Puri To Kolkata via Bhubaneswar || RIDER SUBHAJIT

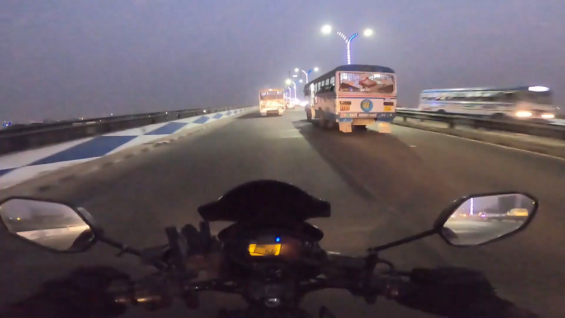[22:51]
तो चलो अभी देखते देखते पहुँच गया सेकंड हुगली ब्रिज। टाइम हो चुका है 6:05। जो भी बोलो अपने शहर पे आने का खुशी कुछ अलग ही होता है।
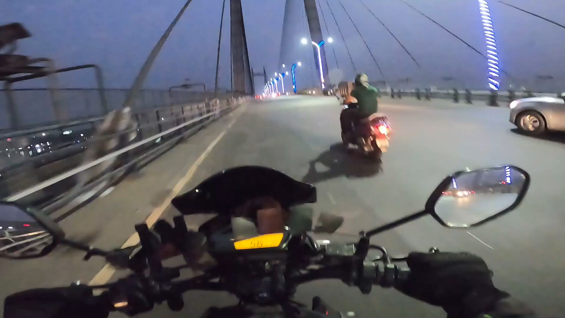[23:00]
हर बार जब मैं दूसरा शहर से जब खुद का शहर पे आता हूँ तो बहुत ही अच्छा लगता है भाई। तो चलो टाइम हो गया है शाम के 6:30 और ऑलमोस्ट 520 किलोमीटर प्लस हम बाइक चला के आ गए हैं। और ये है पाटुली मोड़, मतलब पाटुली बाईपास जिसे कहा जाता है, हमार भालोबासर शहर कोलकाता।
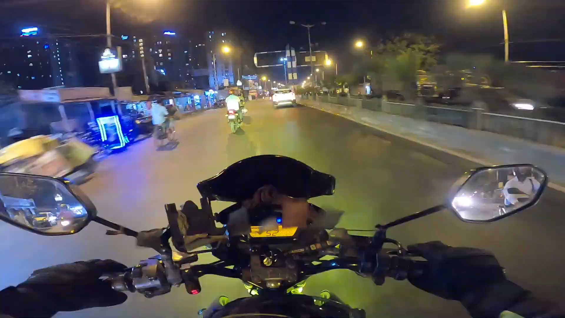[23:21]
चलो घर पहुंचने में अभी और 10 मिनट बाकी है, 10 मिनट बाद मैं अपने घर में पहुंच जाऊंगा। तो ब्लॉग ख़त्म करने से पहले कुछ बात मैं बता देना चाहता हूँ।